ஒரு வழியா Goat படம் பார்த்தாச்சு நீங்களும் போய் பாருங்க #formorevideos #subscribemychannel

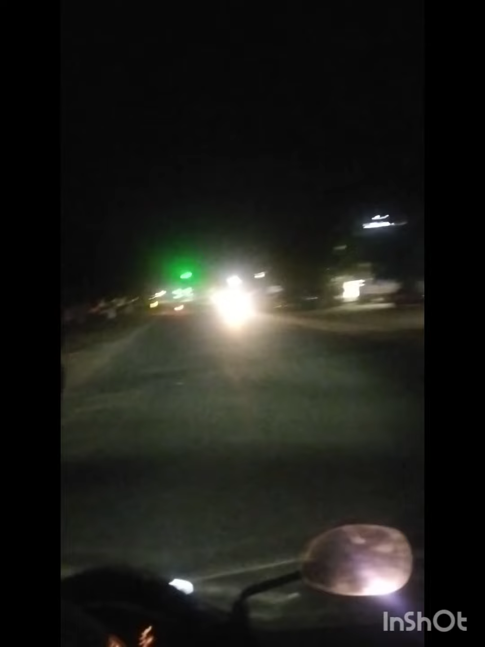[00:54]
நாங்கள் பைக் ரைடு தான் வந்தோம். செம நைட் டைம் பைக் ரைடு, வா சூப்பராக இருக்கும். இந்த வீடியோ பிடிச்சிருந்தா மறக்காமல் லைக் பண்ணுங்கள், ஷேர் பண்ணுங்கள்.